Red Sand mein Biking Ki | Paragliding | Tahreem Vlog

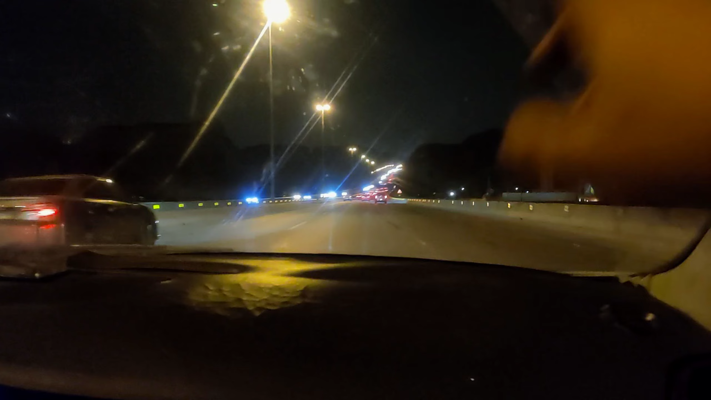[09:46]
शायद आप लोग दिख भी नहीं रहा होगा शीशा की वजह से और प्लस रोशनी की वजह से नहीं दिख रहा होगा।